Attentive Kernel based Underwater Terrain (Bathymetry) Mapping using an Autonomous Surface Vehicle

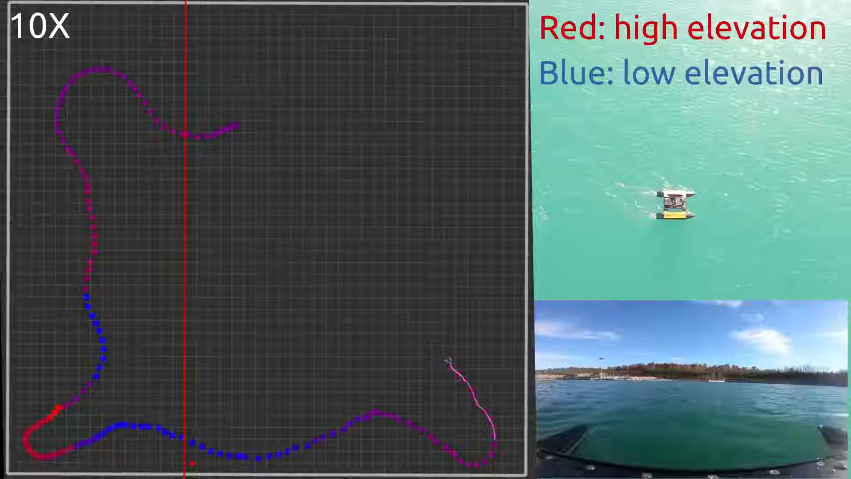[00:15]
The robot collects sonar measurements along the sampling path.
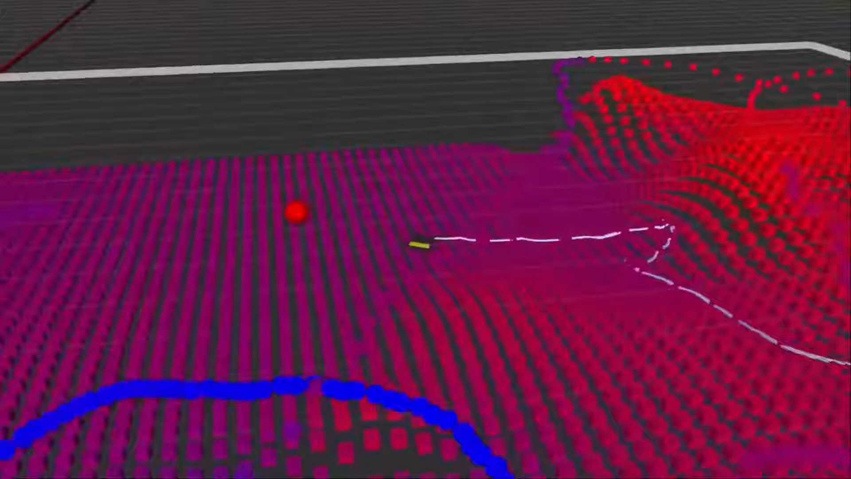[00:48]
The robot keeps chasing the informative waypoint using a
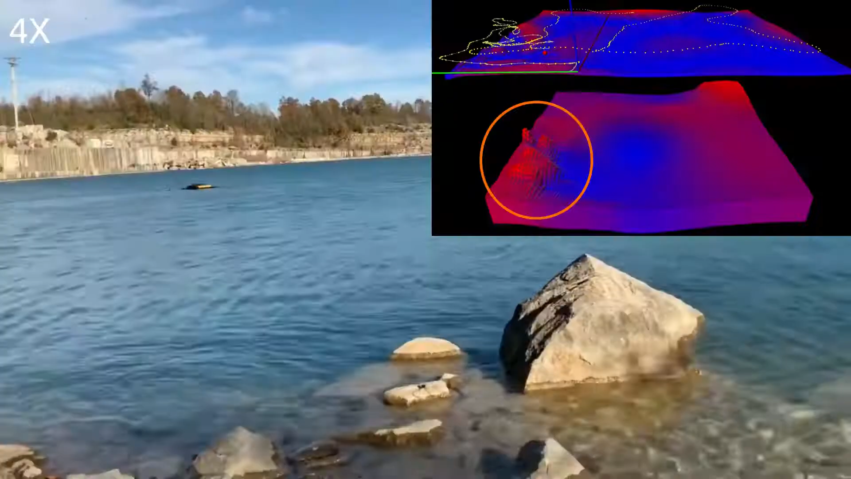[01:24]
More valuable samples are collected in the high-variability region of the environment, because the attentive kernel assigns higher prediction uncertainty there.
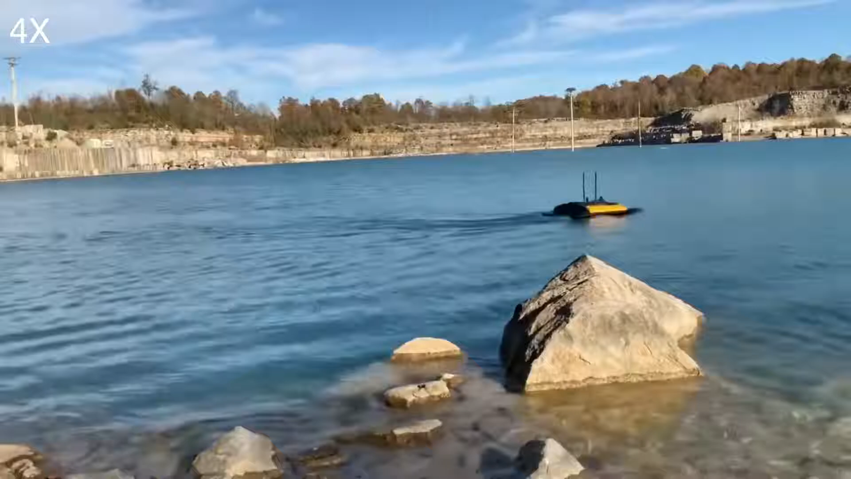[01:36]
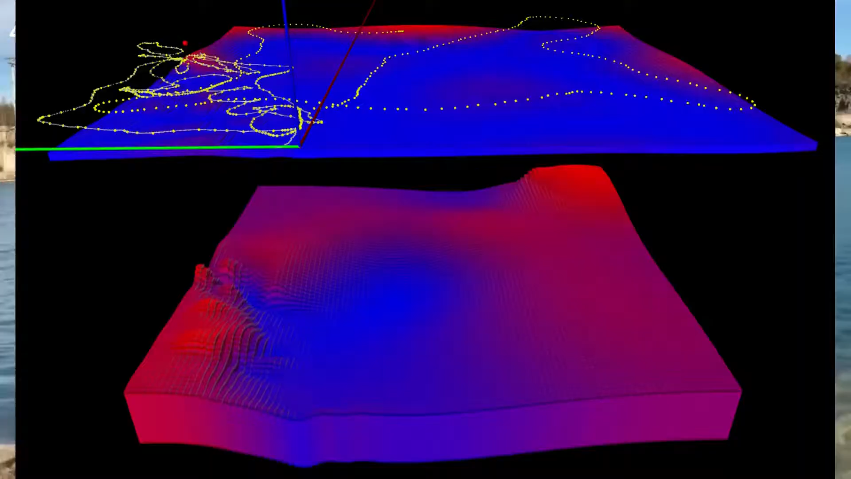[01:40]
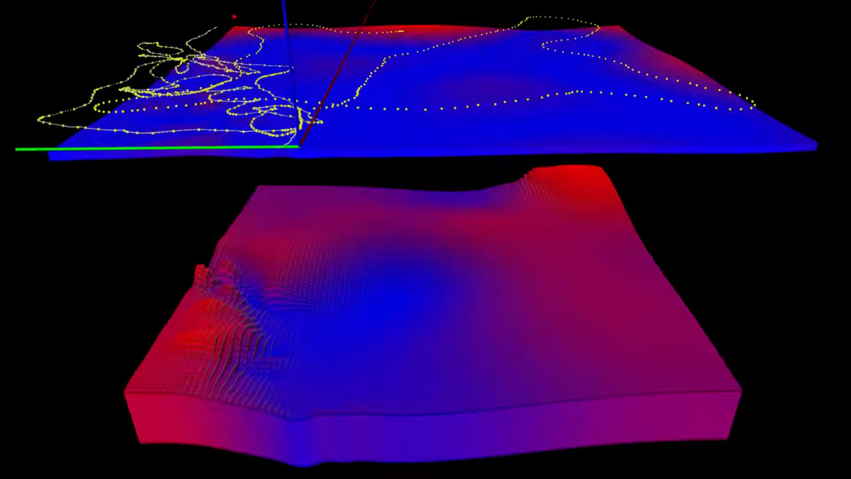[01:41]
After effectively reducing the prediction uncertainty of the exploited region, the robot starts exploring other areas.